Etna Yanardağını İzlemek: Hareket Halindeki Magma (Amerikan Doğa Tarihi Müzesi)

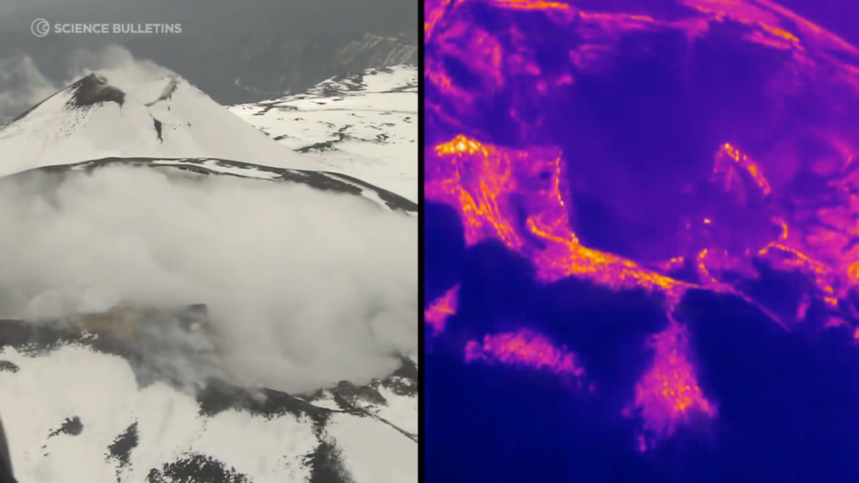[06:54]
Ama termal görüntüler sayesinde sıcaklık değişimlerindeki artışları ve kayaların renklerindeki
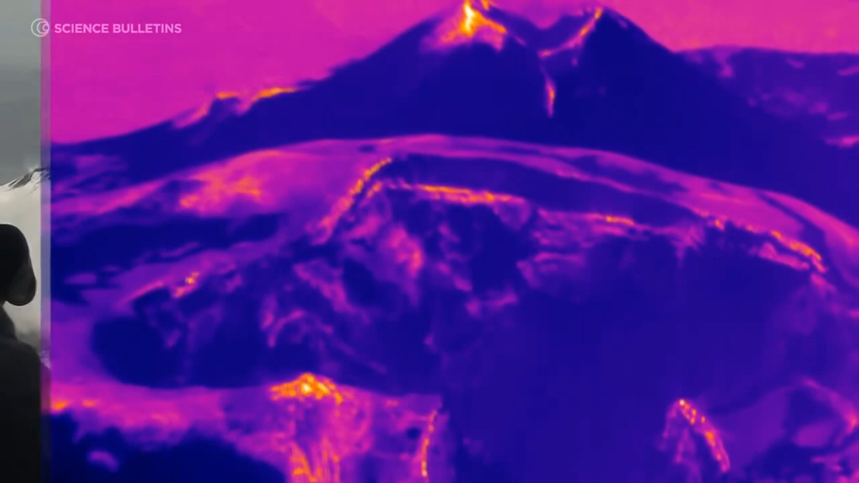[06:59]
farklılıkları görerek anormallikleri tespit edebilirsiniz.
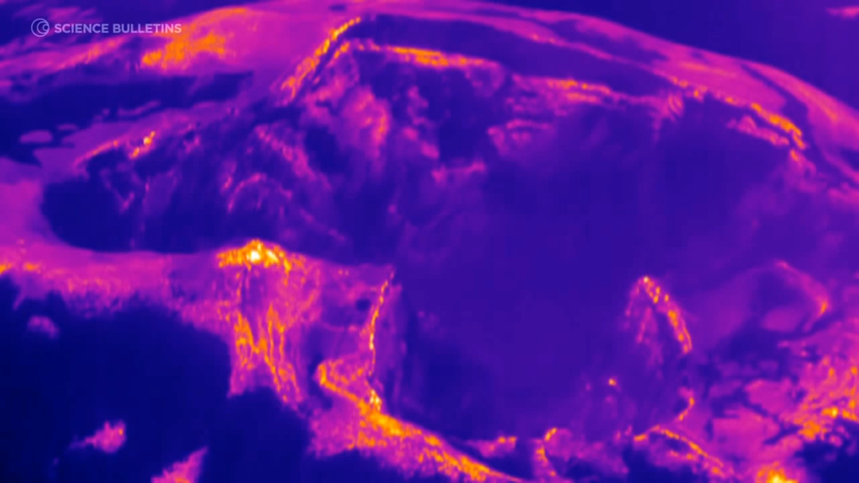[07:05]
Bu bilgiyi kullanarak potansiyel olarak daha tehlikeli bölgeleri söyleyebiliyoruz.